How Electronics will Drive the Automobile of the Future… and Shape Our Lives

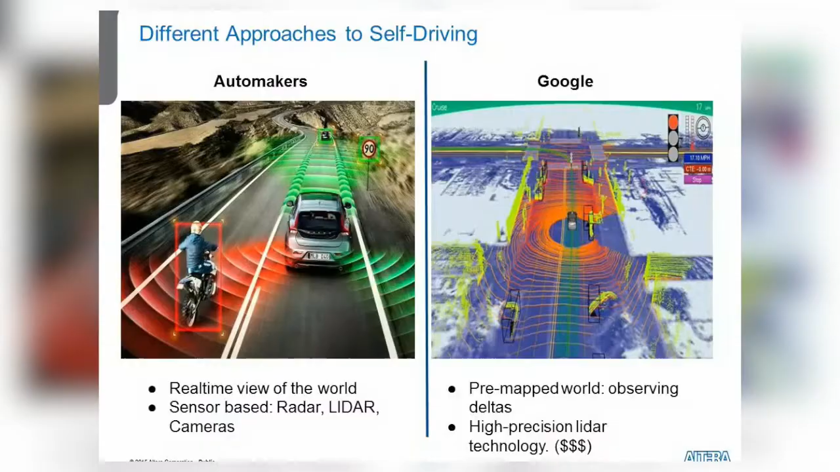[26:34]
with google's 360 degree articulating velodyne laser scanner they're looking in real time at one of those changes in one of those individual components difference for what they've mapped in in previously the one drawback to that is uh the high precision lidar is quite expensive that unit alone is about 70 000 so it's